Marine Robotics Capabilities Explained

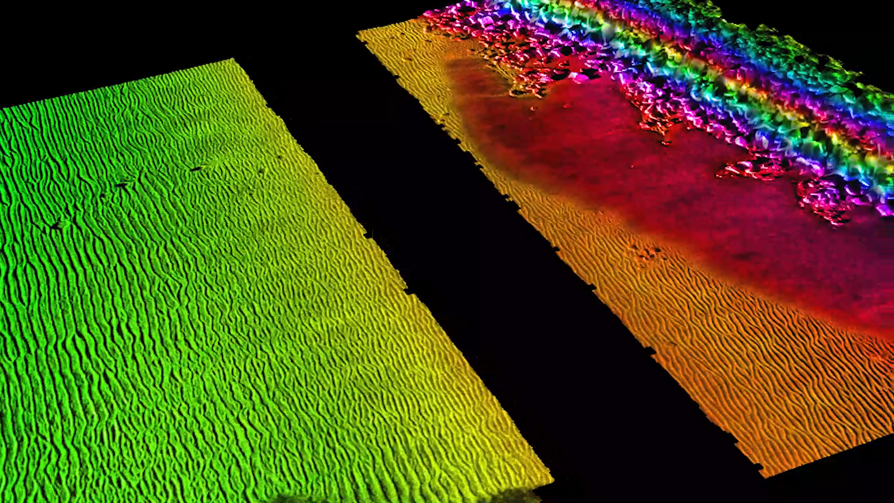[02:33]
For operations that require this level of clarity, our side-scan sonar solstice has become indispensable due to the fidelity of its data. All this data is great, but when it comes to an autonomous platform, just how do you retrieve it?